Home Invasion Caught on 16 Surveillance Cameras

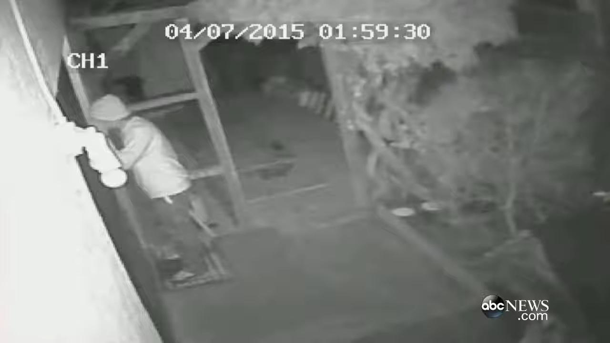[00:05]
The scary moment a San Jose woman watched an alleged intruder enter her home while she was in it.
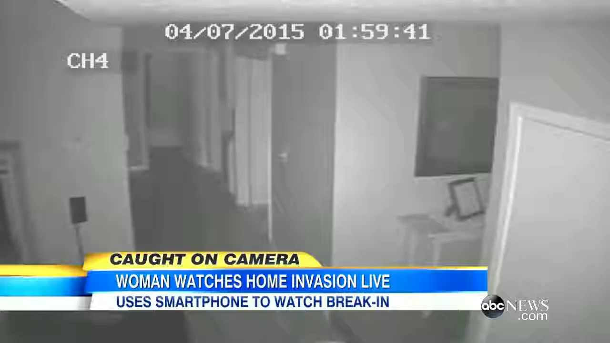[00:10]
The whole thing playing out on her cell phone. ABC's Aditi Roy has more. This morning a brazen burglar caught every step of the way on 16 surveillance cameras. Take a look at the intruder early Tuesday morning checking out a window of this home in San Jose, California.
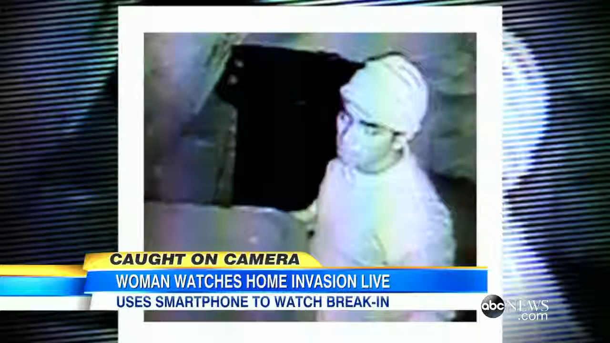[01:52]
This morning the intruder still at large his face now splashed all over social media. Oh they'll find him there's enough social media coverage now.